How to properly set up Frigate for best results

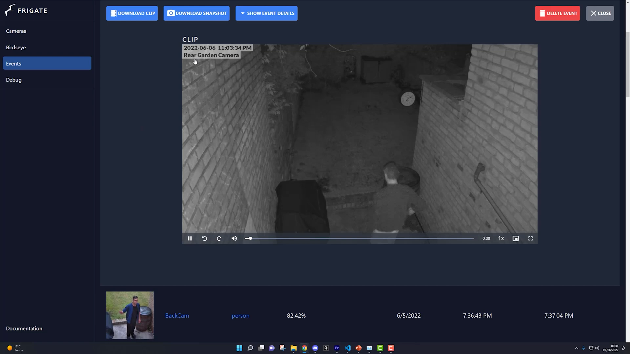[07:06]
You should then be able to see the snapshot and the recorded clip of that particular event. This is by no means going to be a perfect setup, and you're likely going to get a lot of false positives and noise.